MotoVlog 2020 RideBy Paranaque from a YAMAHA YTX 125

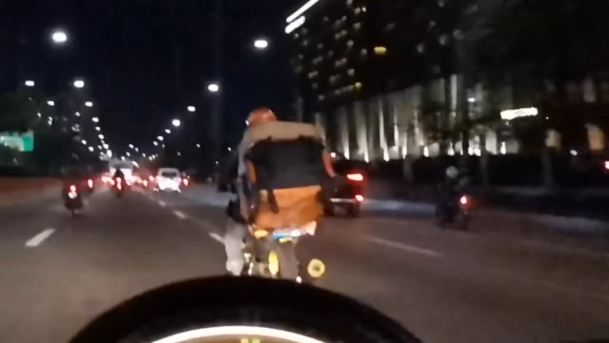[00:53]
Grabe, dahil yung dami niya dala, oh! Ay, ganun na! Ay, patalbog-talbog! Ay, ganyan! Ay, bilisan-bilisan mo! Nang hindi tayo makapisa!
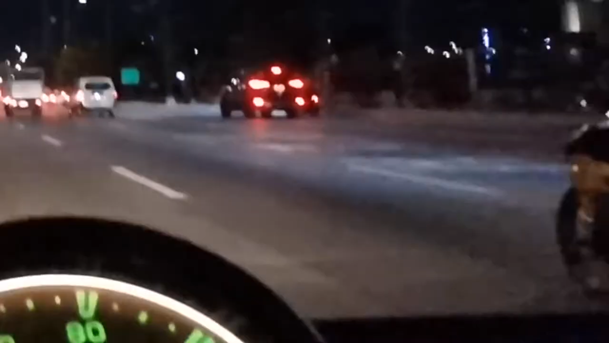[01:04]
Makapisa tayo mga truck sa likod natin, eh! Ayan na nga, ay baka sumulpok tayo sa jeep. Nabubukas na yung pintuan sa likod.
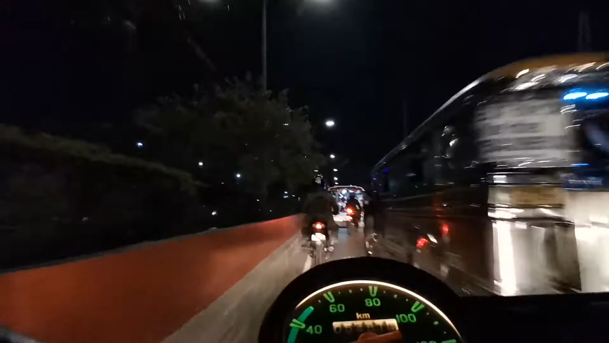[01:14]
Ayan na. Yes,
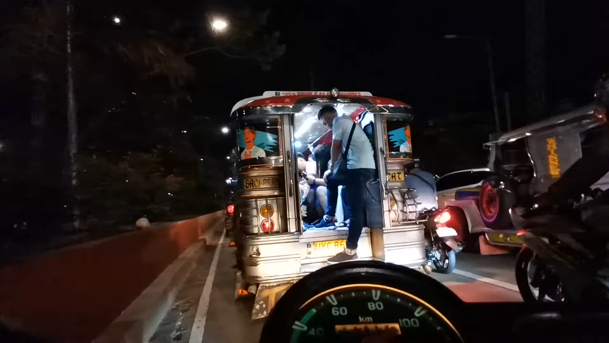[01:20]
smooth ride. Uy,
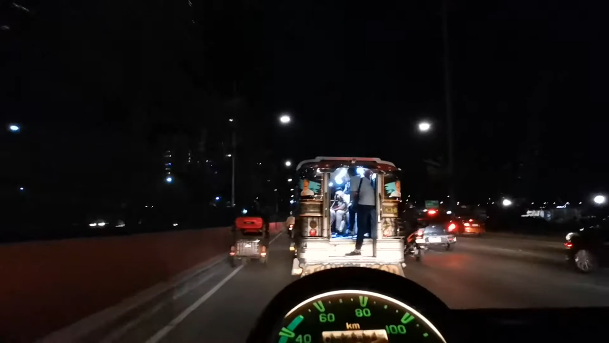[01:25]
e-bike, sinalakay na tayo ng e-bike sa Rose Boulevard.
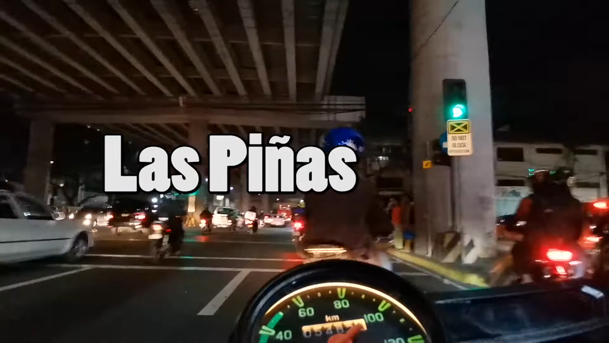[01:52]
Kakat pa ako. Sige. Hindi tayo. Magpakamatay tayo sa traffic dito.
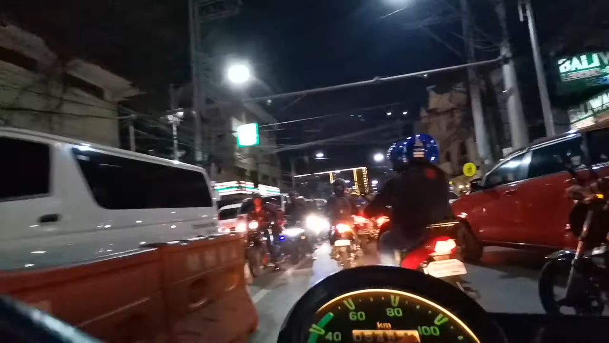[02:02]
Ayan. Uy, parang may condo na dito. Kakaiba. Is my ano ah. Oo, oh, diba? Ibang dinadaanan na natin ngayon.
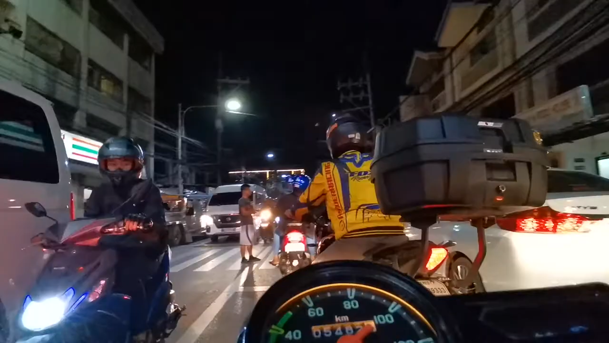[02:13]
Abnormal than the normal. Makikita natin mga construction on the works dito sa site na to. Na ayan na.
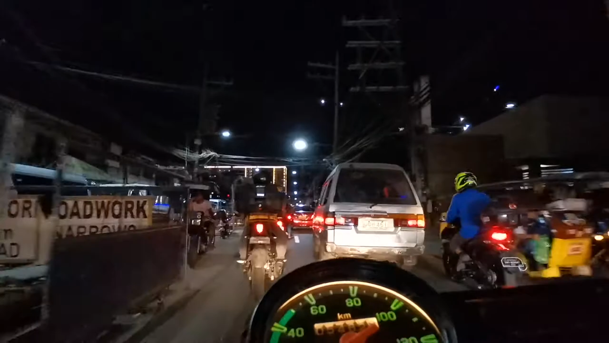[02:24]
Sa tingin ko yan ay pinaniniwalaan ko na ano na construction ng LRT extension.
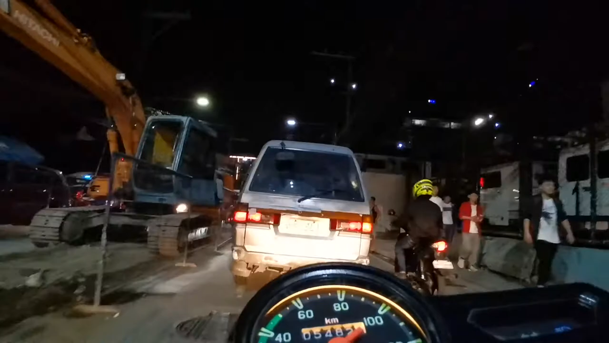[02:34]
Tapos tayo ay susugod sa kanan para sumingit sa kanan. Pero aliwanag na, ha? Ayos ah. Improving ito. Dati nung huling dumaan ako dito, super dilim. Super dilim dito. Ngayon, maliwanag. Astig! Maliwanag! May ilaw! Pasya na. Ano niya akong sinusot-sutan?
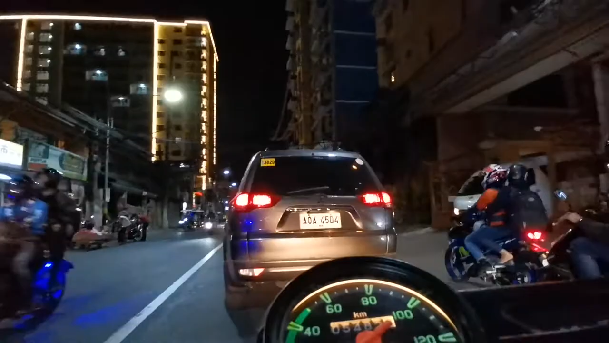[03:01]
Okay! Okay sa alright! Pero hindi ako mabilis mag-singit-singit.
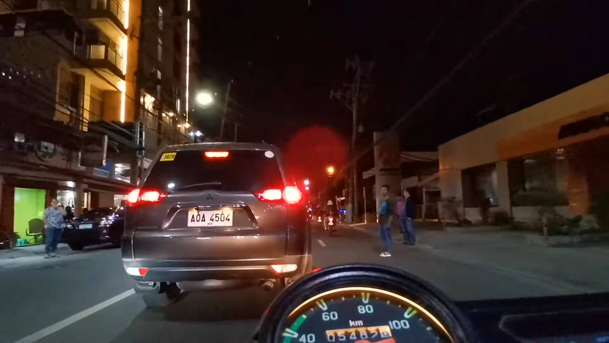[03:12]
Kasi, yan. O, diba? Ito ang Paranaque. San Dionisio, Donggalo, mga barangay dyan.
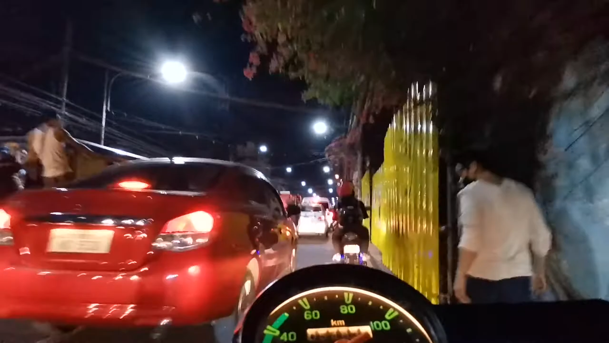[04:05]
Alright. Excuse me po. Okay, ito na ang construction sites na nga.
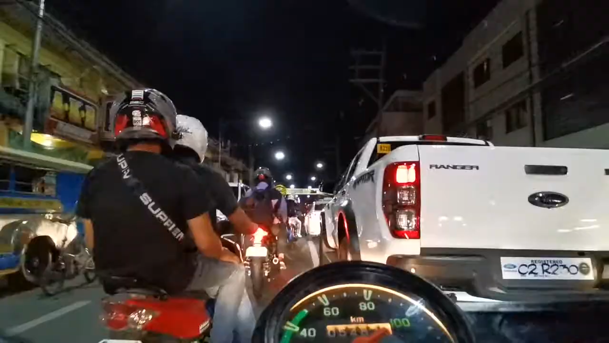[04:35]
Atensya na lang yung nasa likod ko kung ako ay mabibidi sa kakasingit. Mas matraffic pa to kaysa dun sa ano yun ah. Wala ka na talagang choice. Kasi yun na yun eh. Alas, umikot yun ng makababa sa may Merville. Grabe ang haba na. Traffic din yung dadaanan mo. Eto, siksikan talaga.
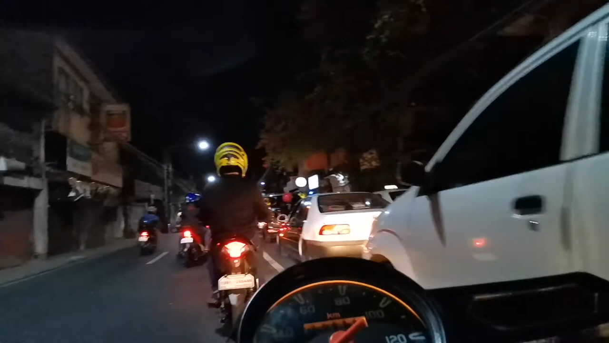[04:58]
Grabe, all the ship all the way ka dito. Dahil maraming sisimba.
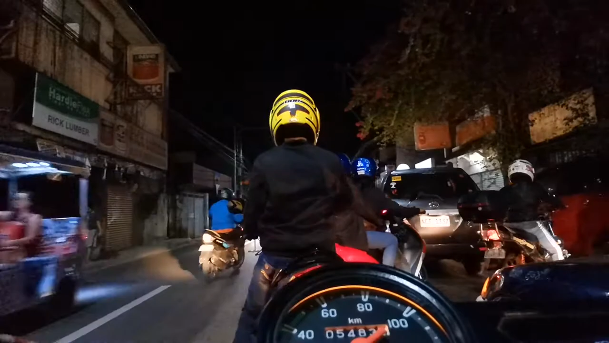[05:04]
At yun ang masama. Maraming construction things. Yan. Katulad yan. Construction things yan. At makikisingin tayo sa... Huwag niyo ako ipitin. basta nag-vlog ako ha. Ito ang sitwasyon. Increase the level of skill. Hindi smooth, patas or last all. Okay. Maling preno.
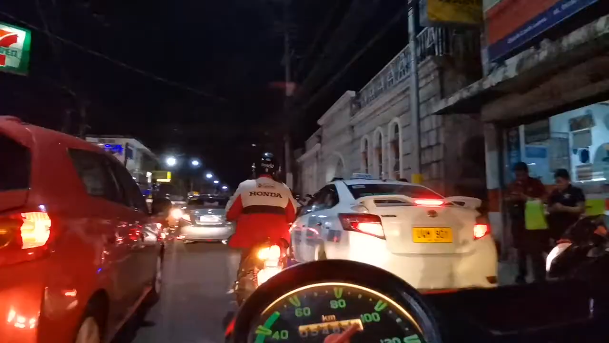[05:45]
Galing nila eh. Ako na-shock ako. Na-shock ako. Oh, bisikleta.
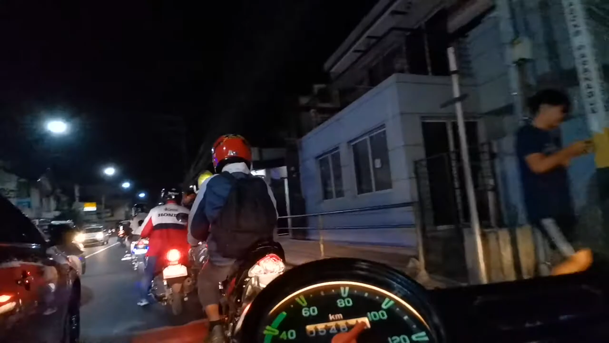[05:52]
Bisikleta boy. Oh, tingnan mo oh. Oh, bisikleta na naman.
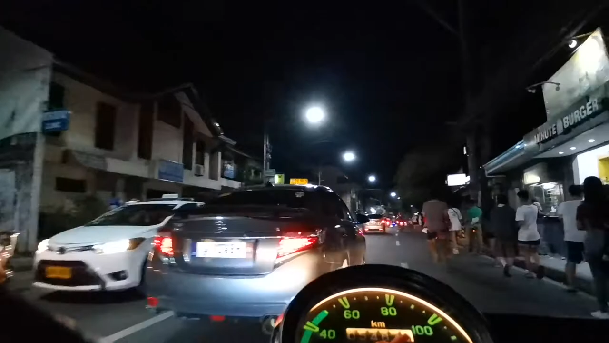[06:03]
Matatamaan kita boy. Hindi mo alam. Nasa buhay ka na. Yay! Nasabuyan ka. Nasabuyan ka na ng gulong. Wow, tricep curl. Alright. Ito na yung bridge. Yan. Yes. Lapit-lapit na rin yun. Pero this is a shorter route ah. Shorter route to kasi dun sa isa pa ikot yun eh.